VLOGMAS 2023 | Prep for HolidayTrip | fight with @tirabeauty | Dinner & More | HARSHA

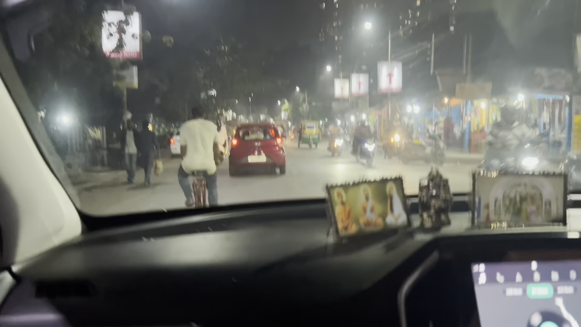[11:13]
इधर चाइना टाउन पड़ता है, तो विच इज टेंगड़ा। टेंगड़ा का चाइनीज ही पूरे इंडिया में फेमस है, इंडो चाइनीज यहीं से इन्वेंट हुआ था। इफ यू गाइस डोंट नो, आई एम जस्ट गिविंग यू सम FYI। ये देखो, दैट्स वन ऑफ इट।